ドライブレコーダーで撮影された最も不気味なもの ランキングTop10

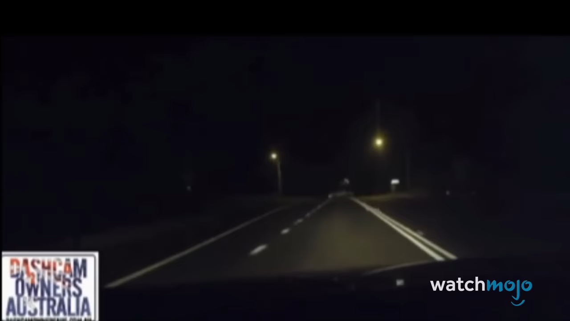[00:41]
2015年5月オーストラリアシドニーの暗い道を運転していた男性が駐車しているトラックに遭遇フードをかぶった男が近づいてくるのでスピードを落としますその男は窓に向かって叫び出しますドライバーは恐怖の中でスピードを上げて去っていきました
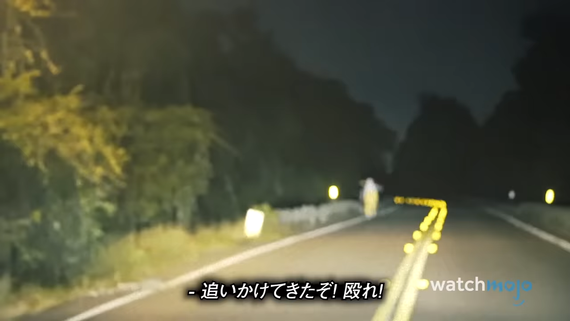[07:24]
ご覧の通り様々なピエロの目撃情報がドライブレコーダーに収められました
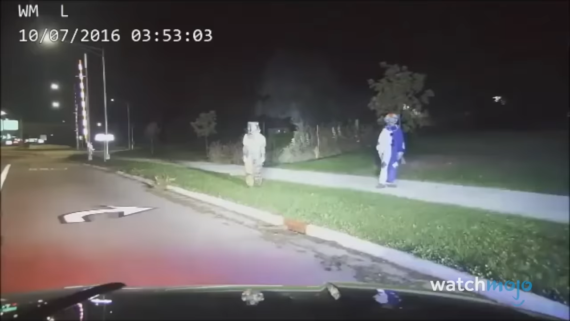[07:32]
2016年10月には道路脇に立つ2体の不気味なピエロがパトカーに発見されますイギリスのヨークシャ州ではさらに不気味なことがドライブ中のある家族は暗い道でピエロを発見しました
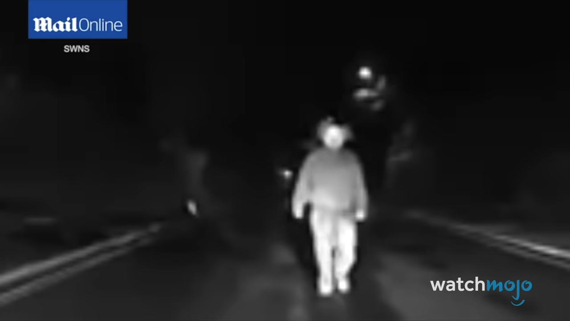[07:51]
そのピエロは車に向かって手を振り走ってきますその後ピエロが惹かれそうになったことからも分かるように今までで一番不気味で一番危険ないたずらです1位の発表の前にチャンネルを登録して通知設定を忘れずに最新の動画を見逃さないでください不定期のビデオやすべてのビデオについて通知を受けることもできます第1位チェレビンスクの流星